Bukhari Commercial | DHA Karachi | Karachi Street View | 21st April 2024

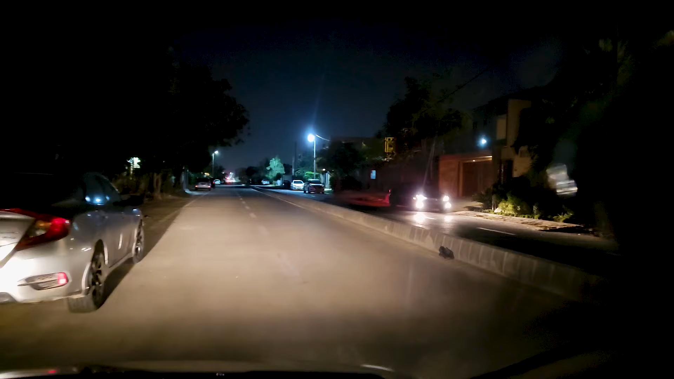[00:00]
السلام علیکم کیا حال ہے آج ہم لوگ ریبیو کر رہے ہیں بخاری کمیشل کا جو
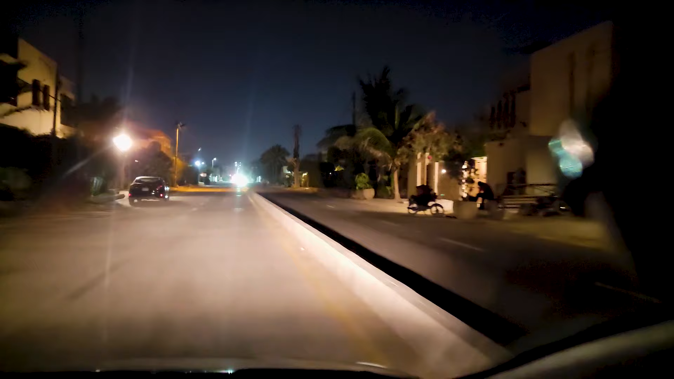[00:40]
اچھا آپ دیکھ سکتے ہیں یہ پہلے جو ہے یہ روڈ اتنا زیادہ فل بناوا نہیں ہے آگے آگے اس کے وقت بدل جاتے ہیں حالات بدل جاتے ہیں آلدھو لین مارکنگ ہوئی بھی ہے لیکن لیکن جو ہے وہ صورتحال آگے آگے آپ کو خود پتا چل جائے کی کہ کیا ہے اس کو لوگ لینڈن سٹریٹ سے بھی کمپیر کر لے رہے ہیں تو بھائی یا خدا کو مانو لینڈن سٹریٹ آکسپرڈ سٹریٹ سے بھی کمپیر کر رہے ہیں جو کہ لینڈن میں ہے بھائی خدا کو مانو اس
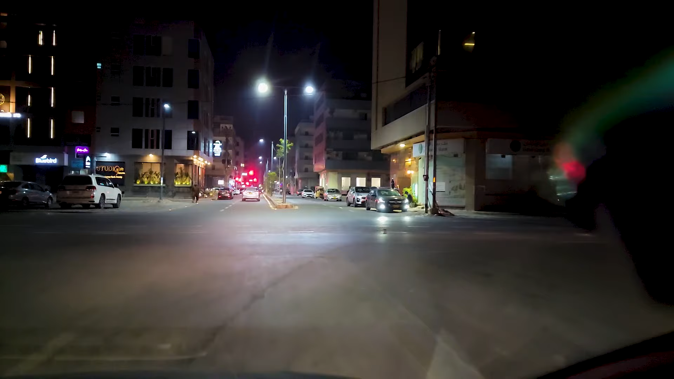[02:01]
رات میں ہی کور کریں اچھا اب آ رہا ہے شور شروع رہا ہے اب ہم چیزوں کو ڈسکس کریں اچھا اب یہ دیکھیں انہوں نے میڈین سینٹر بنا ہے بہت چھوٹا ہے لیکن اس پر درک لگا ہے ایکول
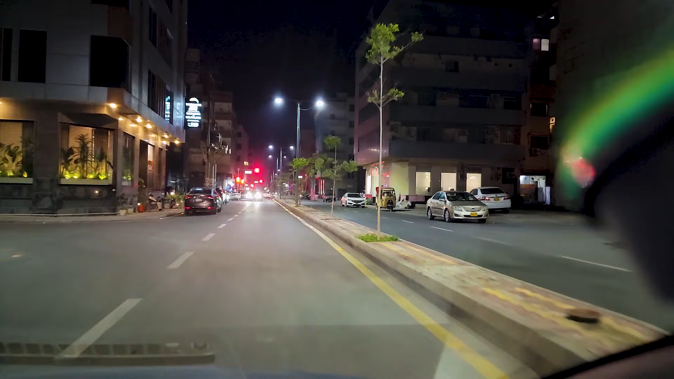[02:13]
ڈسٹن سے درک لگا ہے جو میں بول چکا ہوں بہت بار وہ دھر اتامنی ویڈیو میں اچھا لین مارکنگ کی بھی ہے حالانکہ پارکنگ ہر جگہ پہ ہر پروٹ پہ لیوی ہے لیکن لوگوں نے پھر بھی جو ہے نا فوٹ پارٹ پہ پارکنگ لگائی ہوئی ہے اچھا ٹراپک سگنل ہے سب سے اچھی بات چل رہے ہیں چرسی تار نکال کے نہیں لکے گئے اور اس کے بعد واکنگ سگنل ہے جو میں نے اس کی ویڈیو دیکھی تھی اپنے میرے خائربان اتحاد والی آپ اس میں دیکھئے گا کہ میں نے بہت بار بولا تھا اچھا یہ جو ڈببہ آپ کو سامنے دیکھ رہا ہے نا
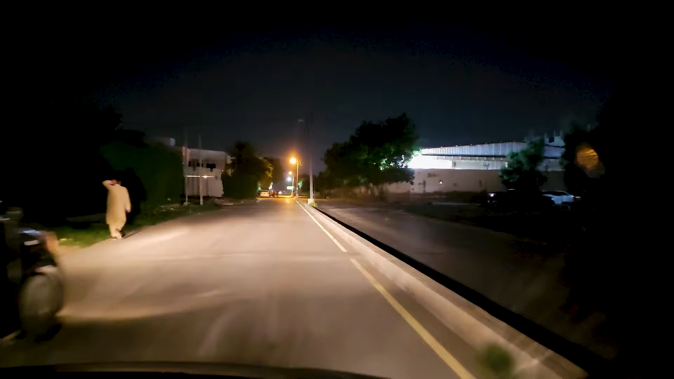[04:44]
اچھا کام کیا ہے تو آئی گیس کہ انہوں نے یہ کام بھی کیا ہوا اچھا اب آگے آپ دیکھ لیں آگے جو ہے انہوں نے کچھ نہیں کیا ہوا
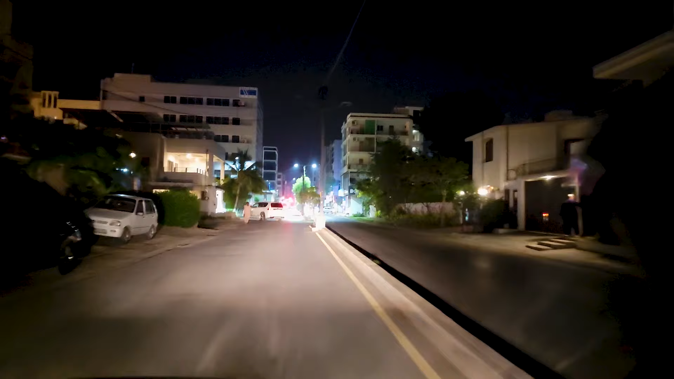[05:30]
جب اتنا کام کیا ہے تو یہ بھی کر لینا چاہیے رہا بٹ اینیویز جتنا بھی کام کیا ہے ہمیں اپریشیٹ کرنا چاہیے ہمیں ان کے خلاف اتنا نہیں بھولنا چاہیے کیونکہ ہم اگر کیڑے دیکھیں ہم کیڑے نہیں نکال لیں ہم صرف کنسٹرکٹیو کرٹیسیم کر رہے ہیں جو کی کنسٹرکٹیو کرٹیسیم کی حد تک بہتر ہے مجھے اس روڈ پر کوئی ایسی چیز نہیں نظر آرہی گرین بیلٹ بھی مجھے ٹھیک تھاک لگ رہا ہے گرین مارکنگ بھی صحیح لگ رہی ہے فوٹ پارٹ بھی صحیح ہے گٹر بھی ٹھیک بنے ہوئے ہیں
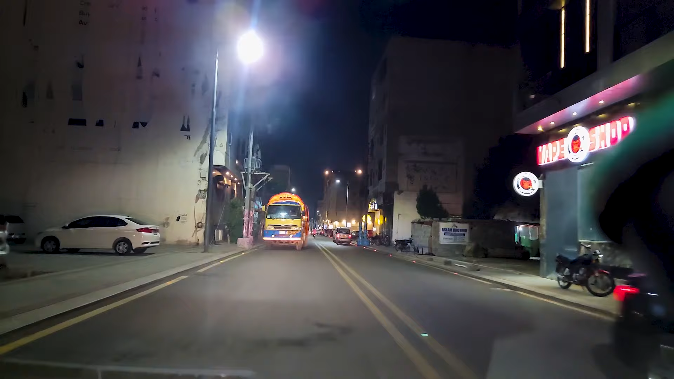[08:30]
اینیویس اب آپ یہ دیکھیں وانٹر ٹینکر کو انہوں نے کہاں پہ کھڑا کر کے جو ہے روکا ہوا ہے آئی ویش کہ پارکنگ میں لگ جاتا ہے کچھ ایسا ہو جاتا جس کی وجہ سے ٹافک نہیں ڈسٹراب ہوتا یہاں پہ فوڈ پارڈا
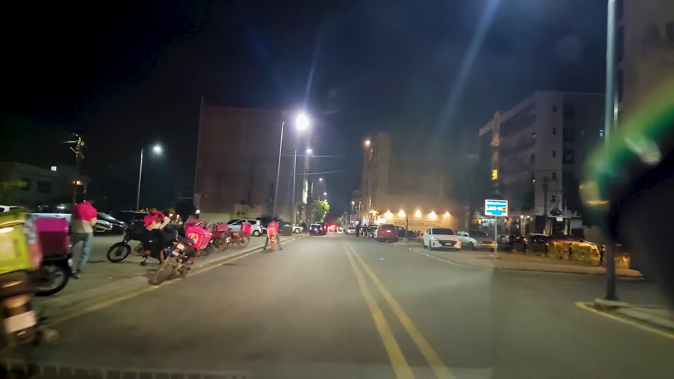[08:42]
رائیڈرز بھی دیکھیں آپ اتنی اچھی طریقے سے یہ لوگ پارکنگ میں انہوں نے گاڑی لگائی ہے اب آگے دہیں یہاں پہ جہالت ہو رہی ہے یہاں پہ جہالت ہی ہو رہی ہے کہ پارکنگ جب ان کی فنش نہیں ہوئی ہے حالکہ
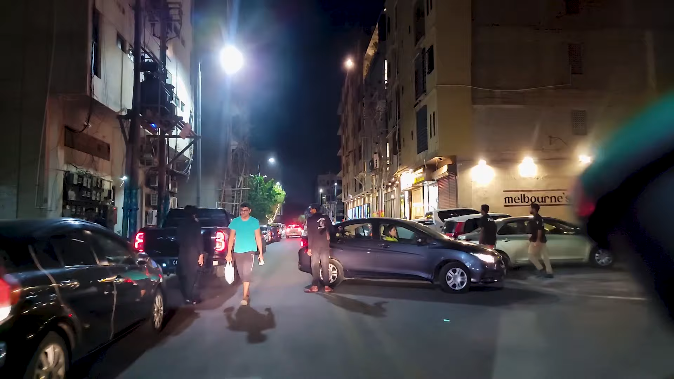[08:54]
پارکنگ میں ابھی بھی جگہ ہے لیکن گاڑیاں جو ہے نا لوگوں نے یہ جانے والی لین پہ لگائی ہوئی ہے اب
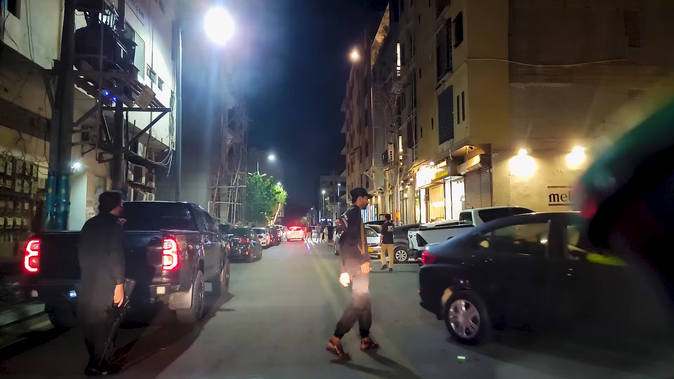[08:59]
یہ جو جہالت ہوتی ہے یہ ہمارے لوگوں کی ہوتی ہے اب اس جہالت کے بدلے میں کیا ہوتا ہے کہ ہمیں
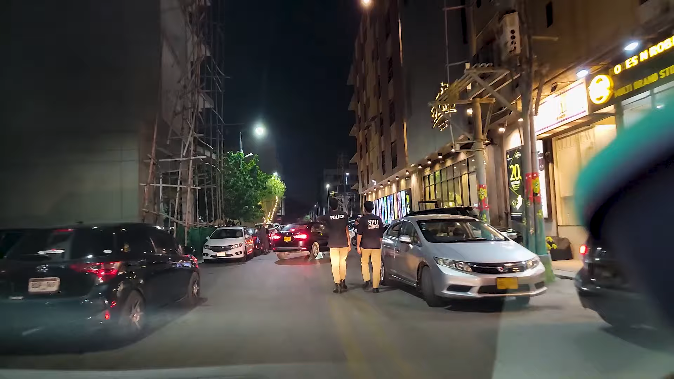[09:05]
وائلیشن کو پکڑنا ہے یہ دیکھیں پولیس جا رہی ہے ان کو کام ہے بیدہ
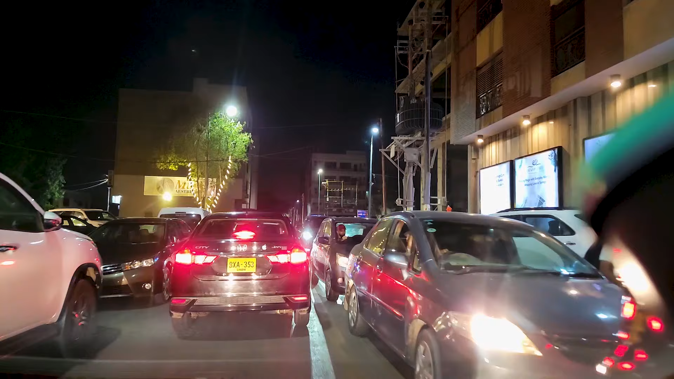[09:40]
روڈ بھی دسٹرپ ہوتا ہے اب یہ دیکھیں میری بلکل سلو ہے روڈ بلکل صحیح ہے لیکن میری سلو گئی کیونکہ دونوں سائٹ پہ گاڑیاں لگی ہوئی اب دونوں سائٹ پہ گاڑیاں لگی ہوئی گاڑیوں کے لیے پارکنگ بھی تھی انہوں نے فٹ پارٹ کی جگہہ بھی لے لی انہوں
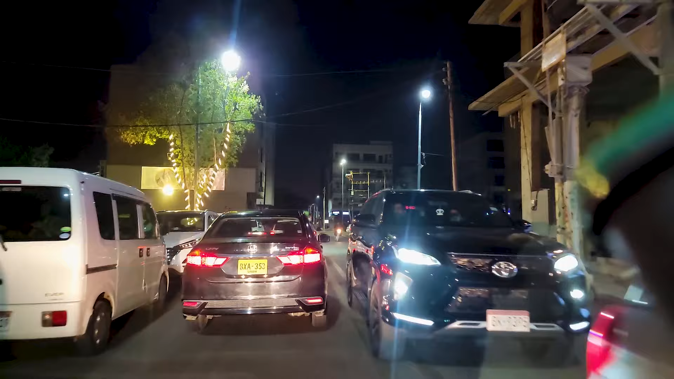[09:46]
نے گاڑی کی جگہ روڈ کی جگہ بھی لے لی تو یہ ساری چیزیں جب تک ختم نہیں ہوگی
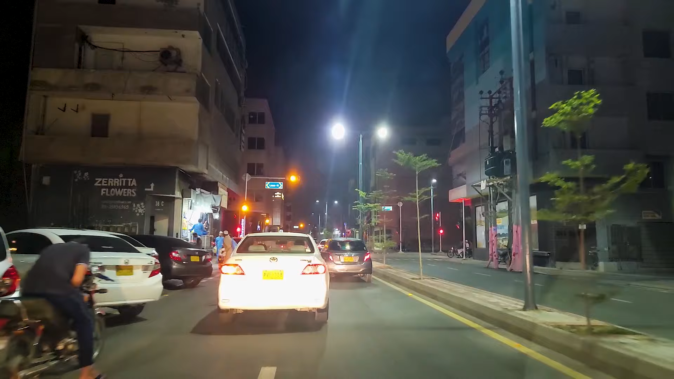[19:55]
پھر ان کو تمیز نہیں ہے ان کو سمجھ نہیں ہے یہ نہیں رکنے والے ٹھیک ہے اب یہ دیکھیں یہ دیکھیں یہ بندہ کہا جا رہا ہے یہ لو یہ لو بھئی یہ بندہ کیا کر رہا ہے گاڑی روک دی ایس نے سگنل کے لئے رکابہ ہے کس کے لئے رکابہ ہے ابھی پتہ چل جائے گا یہ دیکھو بھائی یہ دیکھو بستے میں گاڑی روک کے بھائی ساپ تندور لینے جا رہا ہے